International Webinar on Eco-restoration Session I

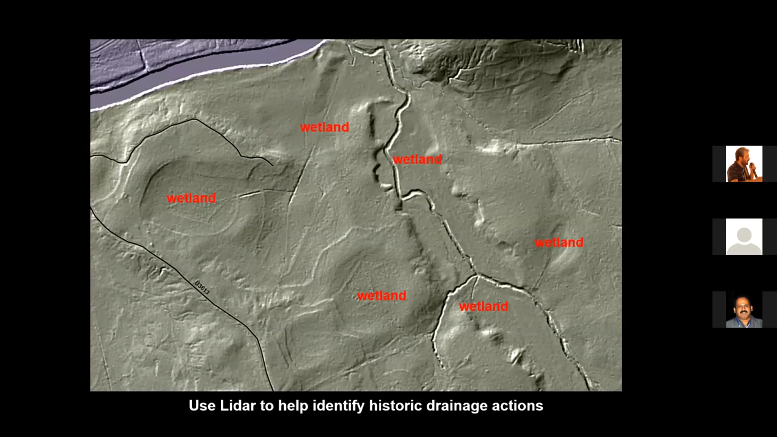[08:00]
And this shows a landscape that has been heavily modified. It is completely forested. There are dense trees. But the LIDAR image is so good in helping us find where the wetlands once occurred. Okay, the majority of wetlands that we find on the landscape are in shallow basins.